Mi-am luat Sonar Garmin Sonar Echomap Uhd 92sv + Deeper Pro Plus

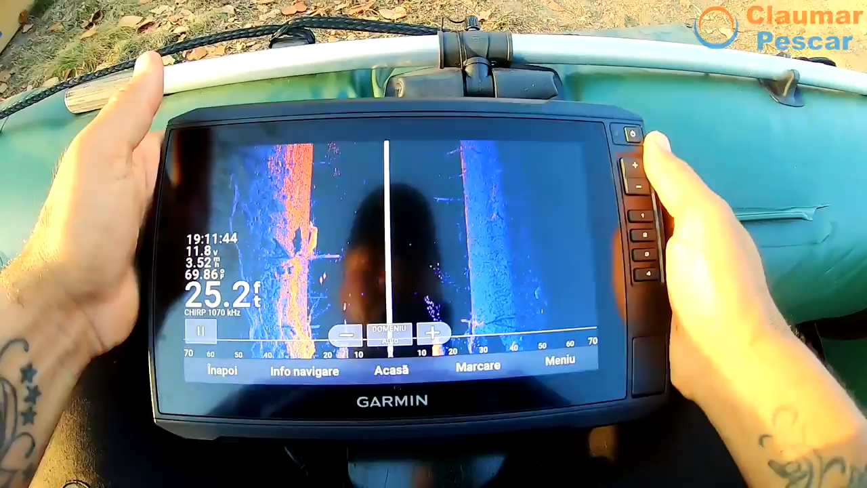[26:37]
On screen: depth 25.2 ft
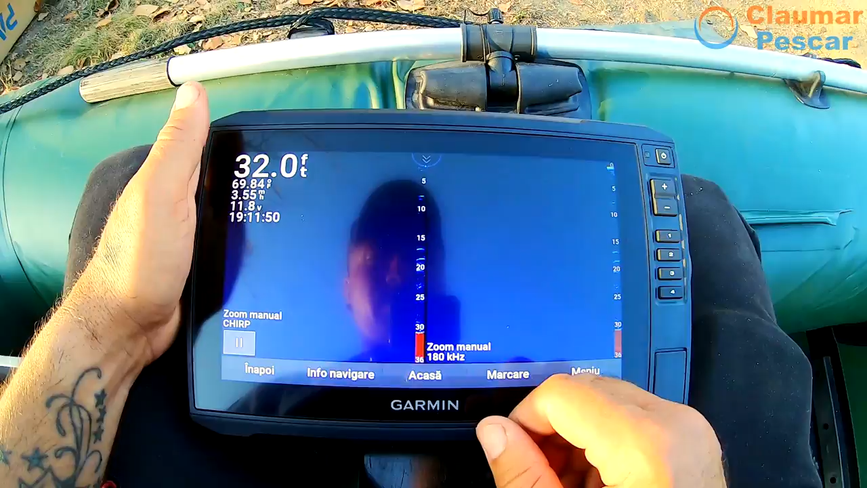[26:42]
On screen: depth 32.0 ft
Mai multe Combinațiile avem aici Si side view Cu clear view
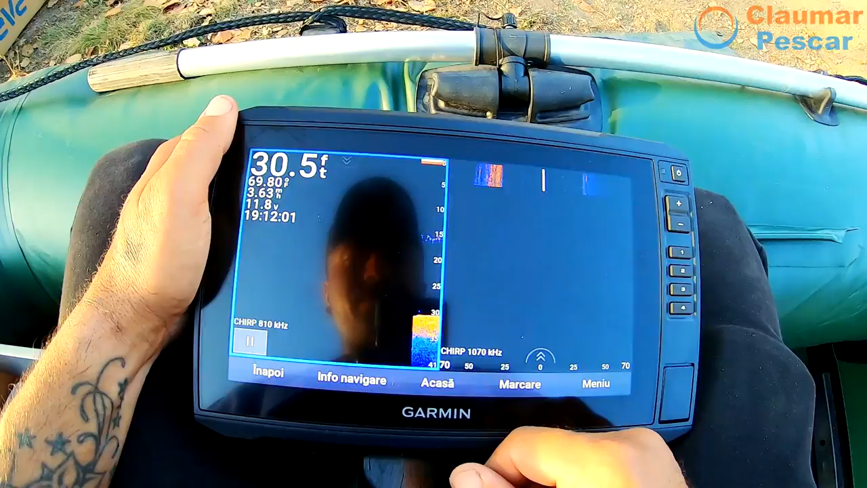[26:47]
On screen: depth 30.5 ft
Da Adică Vedem Si ce e pe partea asta Si ce e pe stânga Si ce e pe
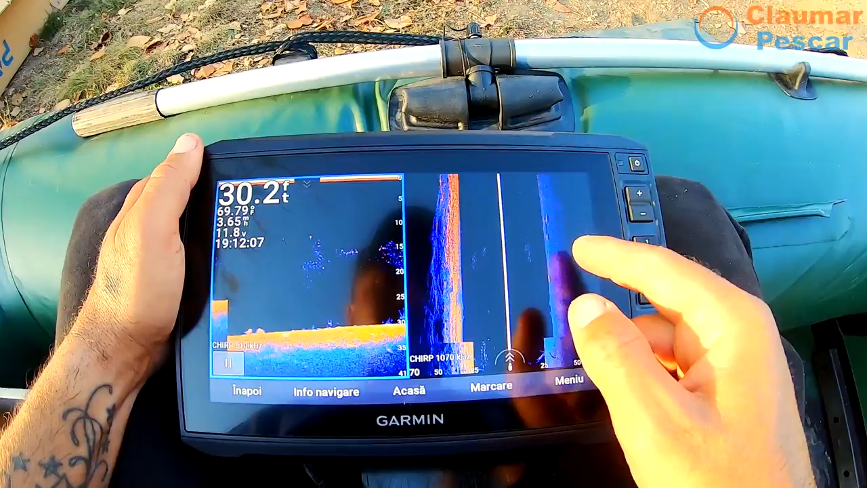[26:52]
On screen: depth 30.2 ft
dreapta Si cum e în față Si vedem peștișorii Se pot face foarte foarte multe combinații Ok
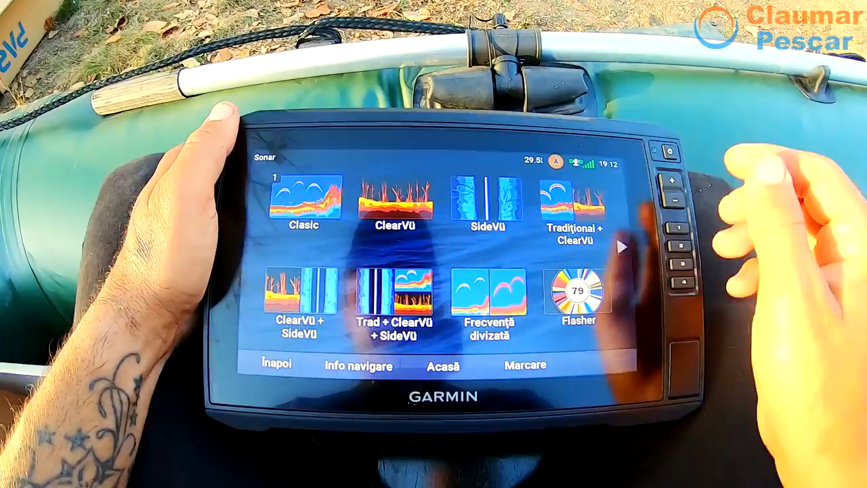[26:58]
Haideți să nu Vă zăpăcesc Că m-am zăpăcit Și abia aștept Flasher Deci uitați și aici Cum e conul Cum ne arată nouă Exact Deci avem mult mai multe Față de Ce face Sonarul simplu Și prețul Ne
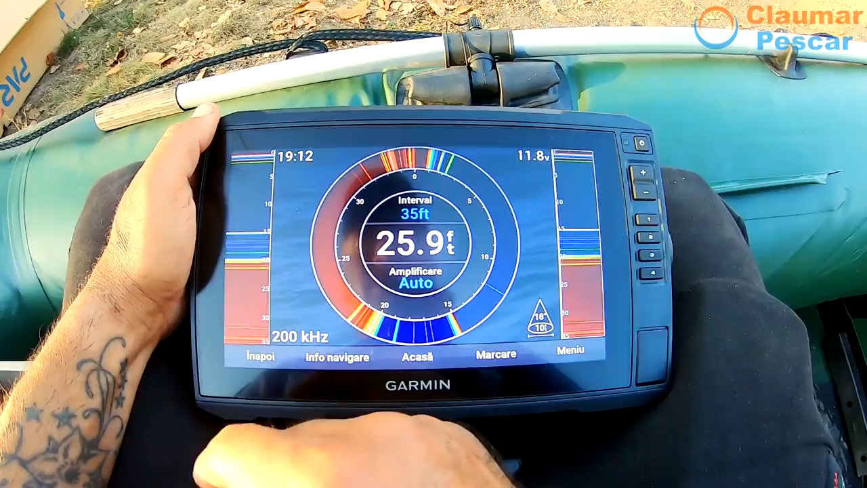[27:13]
On screen: depth 25.9 ft
arată chestia asta Sunt multe sonare Care pot face Foarte multe
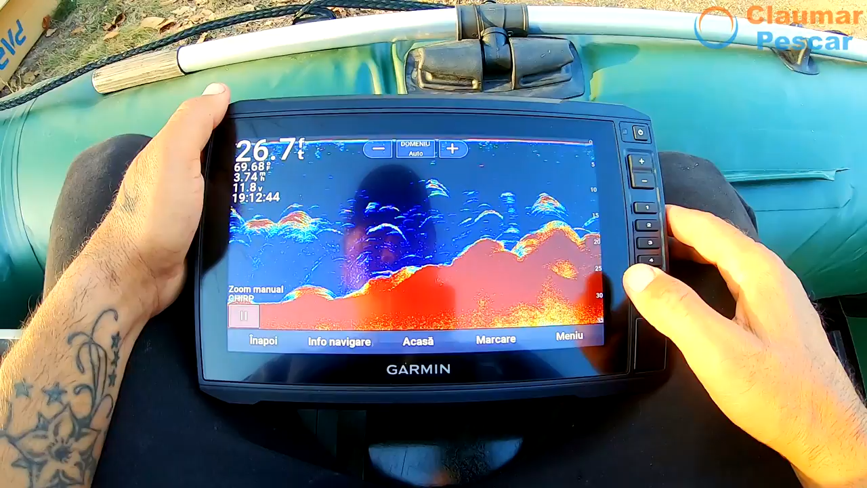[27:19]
On screen: depth 26.7 ft
Nebunii Doar că Uitați-vă și voi De acesta avem noi nevoie Aceasta este istoria La ce s-a scanat aici
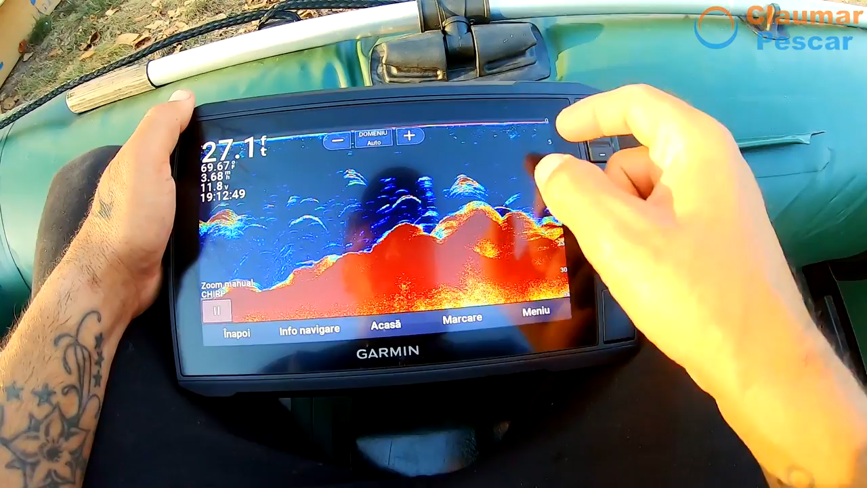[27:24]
Uitați să vedeți că avem foarte multe setări aici
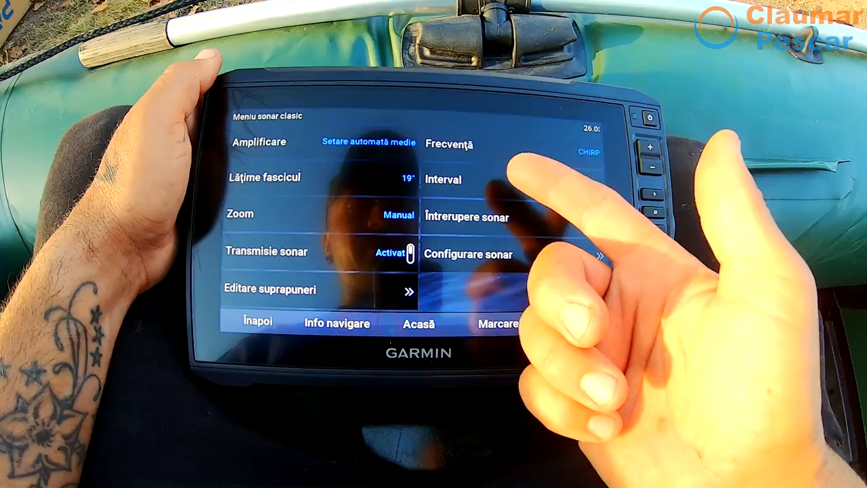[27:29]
Amplificare Frecvență 180 de herți Deci ne arată fel și fel de nebunii Intervalul
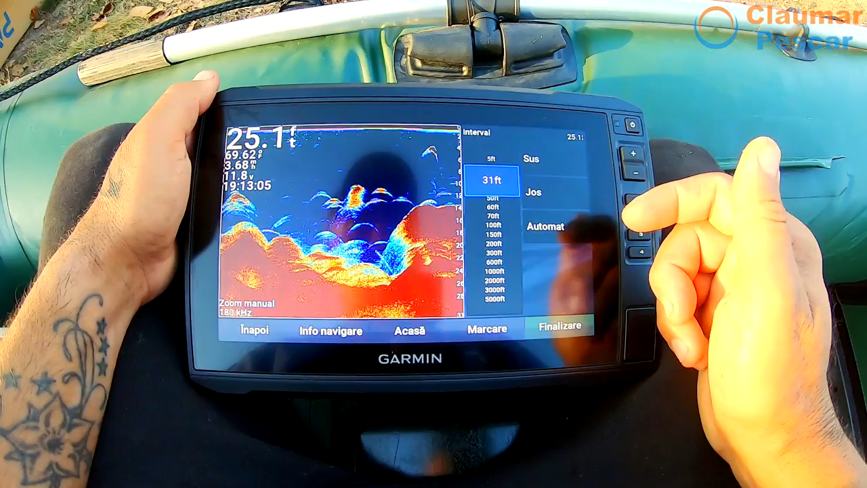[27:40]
Jos Sus Automat Ce aia mă câte are Nebunește aici Configurare sonar Ce să
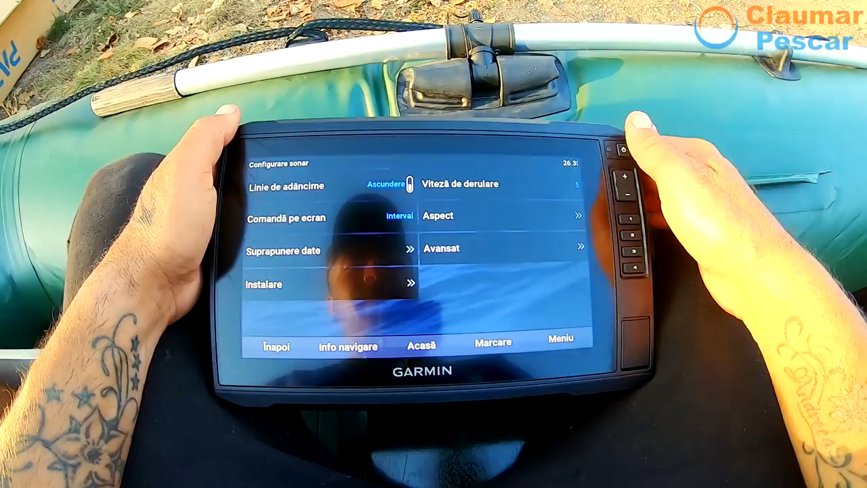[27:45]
mai Viteză De rulare Și avem ea La 10 Mergem mai repede Păi e șmecher La 1 merge mai încet Dar La 10 merge mai repede
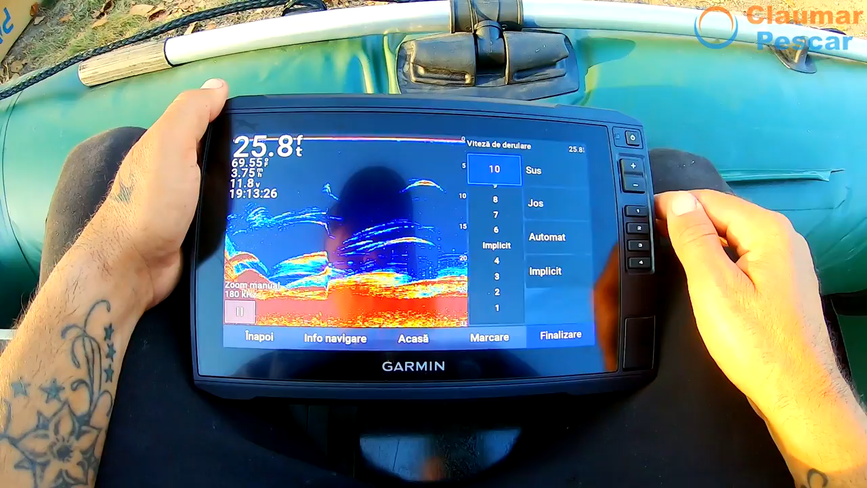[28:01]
Astea se dau așa Da Și la 10 Îl avem viteza mai mare Și atunci Vedem exact ce fac peștii
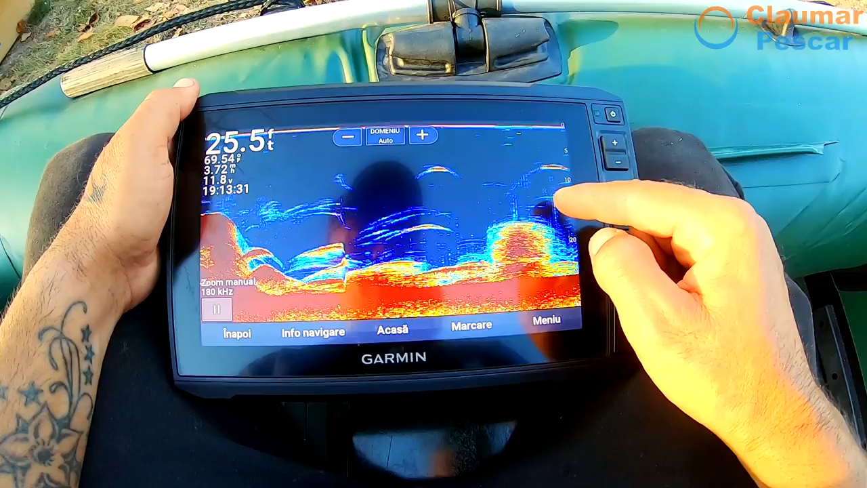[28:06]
On screen: depth 25.5 ft
Dacă urcă Dacă coboară Hai că asta o să o verificăm noi La viteză mai
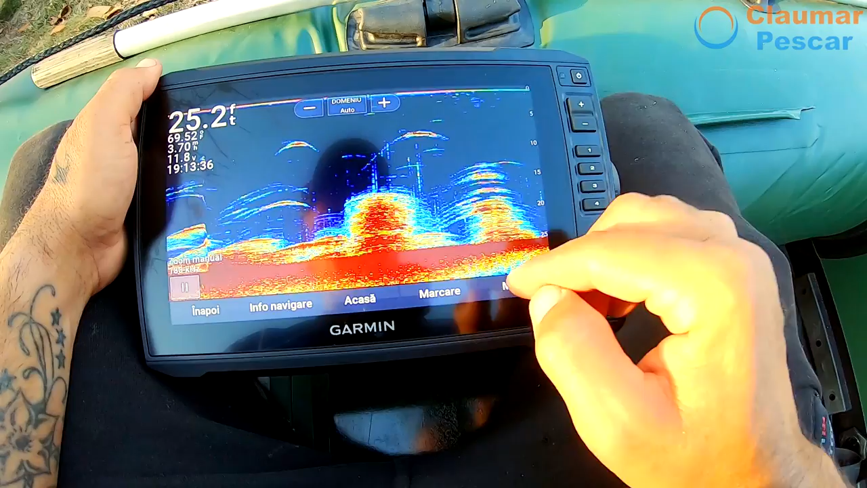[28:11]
On screen: depth 25.2 ft
mare Vedeți voi Exact cum aveți Fiecare